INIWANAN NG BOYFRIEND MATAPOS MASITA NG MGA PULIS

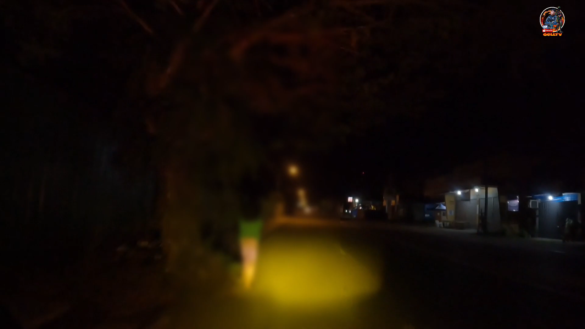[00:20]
Ito, hinayaan nila na maglakad tong kapatid nila. Sino po yun? Anak niyo ba yun?
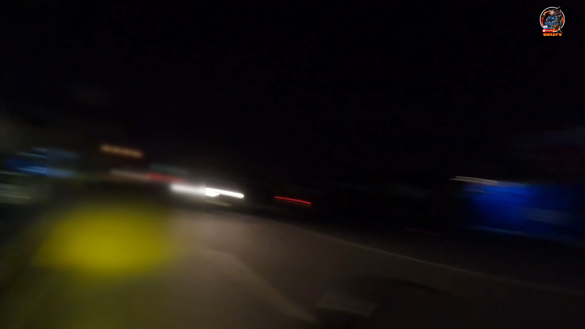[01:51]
Grabe naman. Iniang angkas nila tapos iniwan. Iniwan nila yung kapatid nila na babae. Yung angkas nila, walang helmet. Bigla na lang nilang iniwan. Grabe. Babae pa man din. Anong motor? Tagasan ka neng? Yan lang po.
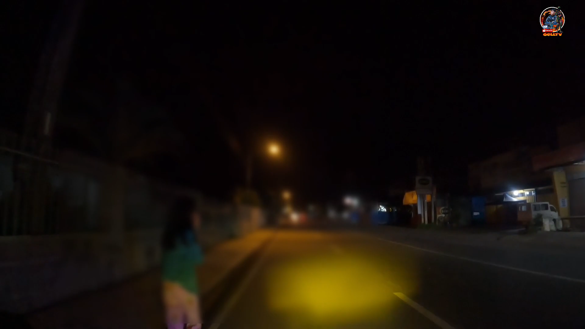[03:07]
O, angkas ka na sa akin. Nako, wala ka pa namang helmet. Sige.
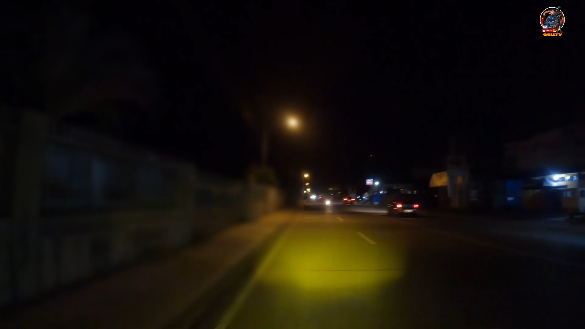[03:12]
Iyari tayo na ito. Oh, ihahatid na kita ha. Ah, gusto ko makausap yung mga kapatid mo ha. Palabasin mo dun sa inyo ha. Kakausapin ko. Dito? Nasaan sila? Dito ka lang ba? Dito? Nasaan sila?